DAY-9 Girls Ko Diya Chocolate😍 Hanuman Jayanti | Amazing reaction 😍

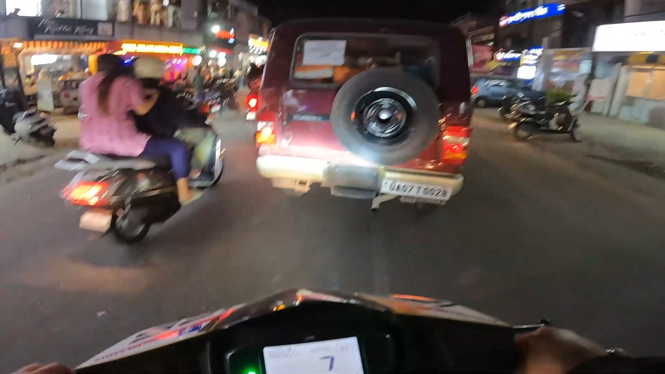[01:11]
आरे यह क्या कर दिया जैसी में बोर्दा ब्रेक मार दी इनने आज रोड़ों पर भीड़ बहुत है शायद आज
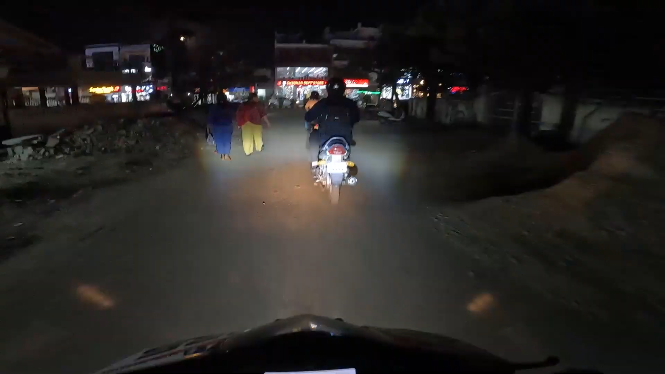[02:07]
क मैं आतो गया अपने पहले ओडर की लोकेशन पर यह बहुत ही रस्ता बहुत ऊबर खाबढ़ है चुलो
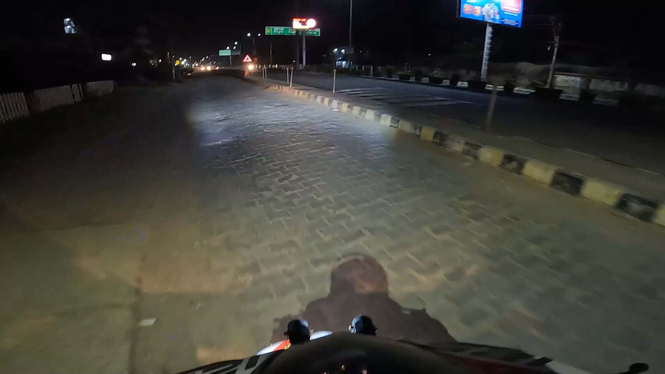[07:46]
सो गाइस चाटा ओडर भी डिलीवर हो चुका है और क्राउंपूर पर जालो यहां कुछ जदा ब
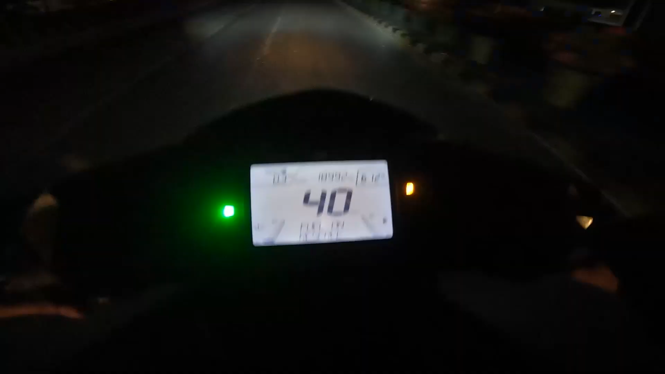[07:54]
इस फिल रिजर्व अभी तो भरवाया था भी तो अभी तो मुझे लग़ा परसो भरवाया था इसिक मैंने अच्छी इतना इशू पेट्रोल का हद जाया यार कितना तेल पीरी आर यह चार्ट बाइध यह चार्ट पर तेल पीरी